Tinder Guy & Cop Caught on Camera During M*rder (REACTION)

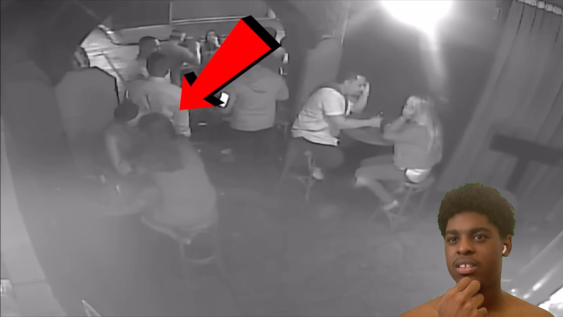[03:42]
moment in the blue room where they and they already kissing and stuff bro bro this the first day i'm in it is obvious that they are having a good evening strolling the street after leaving the blue room